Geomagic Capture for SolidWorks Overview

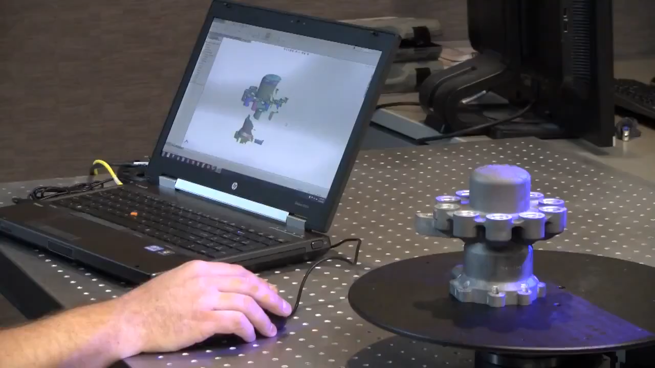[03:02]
The process is going to consist of selection and fitting.
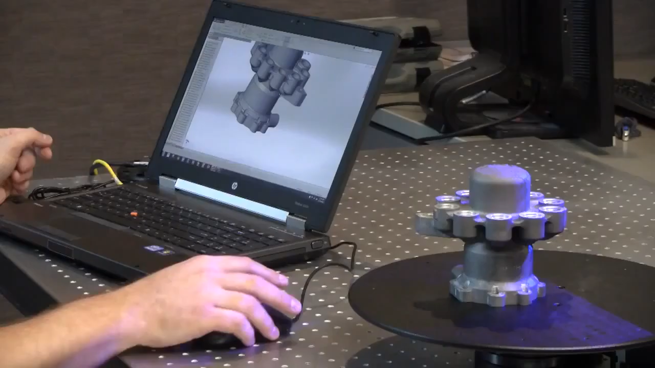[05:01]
This is all done with a partial scan of the part here with Geomagic capture for SOLIDWORKS.